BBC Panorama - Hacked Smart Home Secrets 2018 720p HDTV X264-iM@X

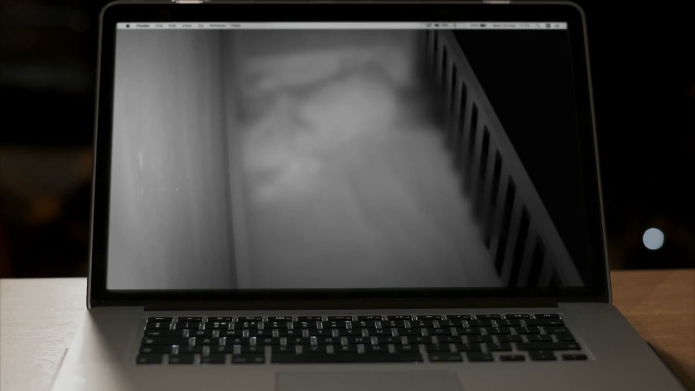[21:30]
What I'm looking at right now is a baby monitor in the northeast of England,